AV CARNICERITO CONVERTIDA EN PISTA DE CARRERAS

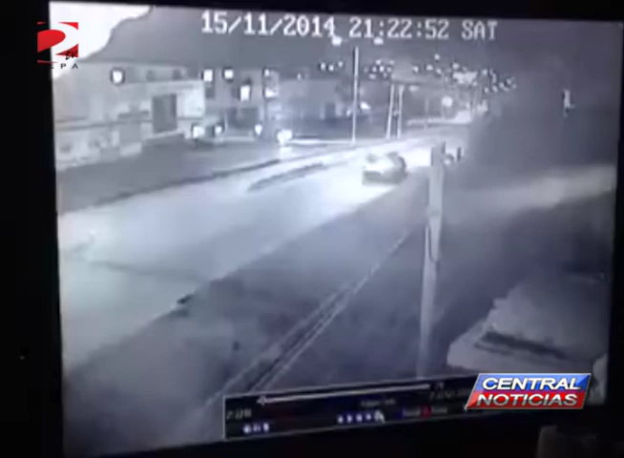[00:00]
En redes sociales circula un video captado por una cámara de seguridad instalada sobre la avenida Carnicerito, que muestra minutos antes de que un vehículo compacto fuera impactado por otro que circulaba en exceso de velocidad, por una vía que algunos conductores han convertido en pista de carreras a ciertas horas, algunos días de la semana. En este accidente, una mujer perdió la vida además de dos menores de edad que resultaron lesionados por el fuerte impacto.